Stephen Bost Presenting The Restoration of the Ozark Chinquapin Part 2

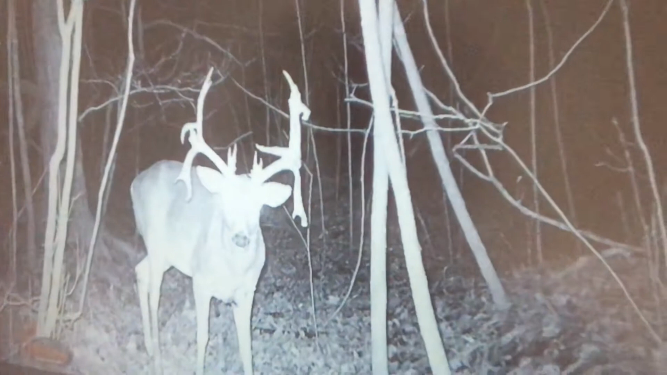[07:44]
So, this is a Missouri buck. Have you seen this picture, Matt? No. This is on one of our cameras, and it's near Current River. It's not here. One, two, three, four, five, six. There's no way you could possibly reveal its location. I've had a lot of, when the gamekeepers did that podcast, I sent them some pictures of this. And they're like, where is that deer at? I said, somewhere along 130 miles of Current River Valley. And I've never seen one with two drop tines like that.